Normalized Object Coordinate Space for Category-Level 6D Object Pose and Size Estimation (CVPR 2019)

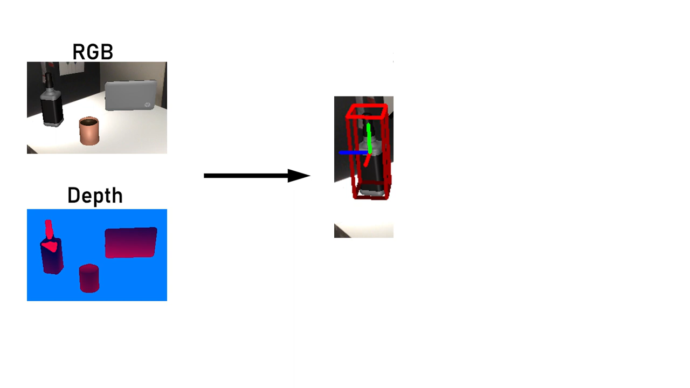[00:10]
Our goal is to estimate the full 60 pose and dimensions of unseen object instances in RGBD images.
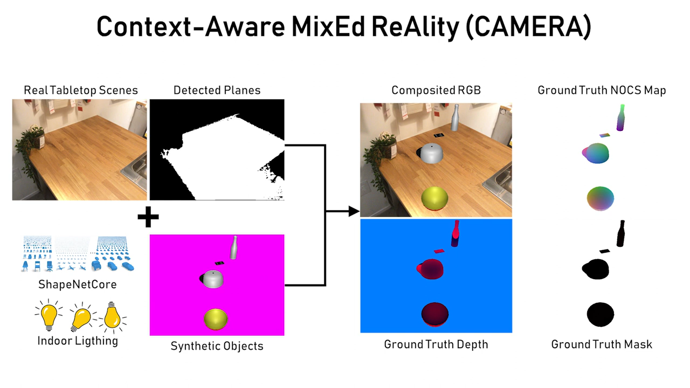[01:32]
This approach combines real background images with synthetically rendered objects such that the generated images contain objects at plausible scales, locations and lighting. Here we show some example images generated by our approach.